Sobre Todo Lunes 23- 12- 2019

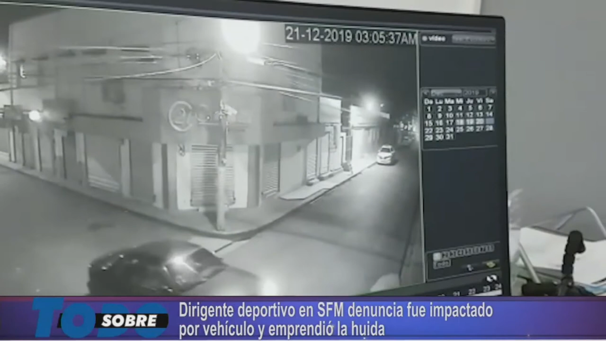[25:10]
de otro municipio miren lo hay el vehículo danilo es el negro y fue impactado por otro que de manera temeraria de manera de reversa le impactó a danilo y luego que le impactó miren lo hay se fue como que nada pasó miren lo hay danilo va en su vehículo y miren como él viene de manera de reversa impacta danilo y luego que le impacta danilo eso ocurrió alrededor de las tres de la madrugada miren como se va ese bárbaro sin percatarse de lo que o mejor dicho él se dio cuenta de lo que sucedió pero